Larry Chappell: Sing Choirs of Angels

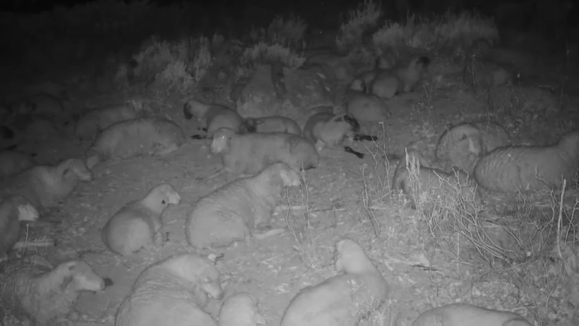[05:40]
Pretty fascinating, huh? That's it. That's what shepherds do all night long, right? Sheep, when it's dark, they don't have very good vision.